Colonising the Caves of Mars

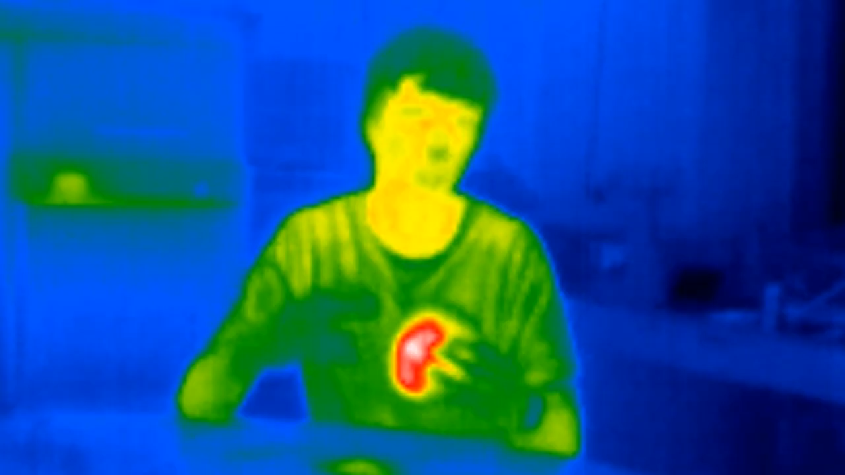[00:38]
The larger cookie has been able to retain more of its heat. Inside it's still gooey. These cookies are just like Earth and Mars.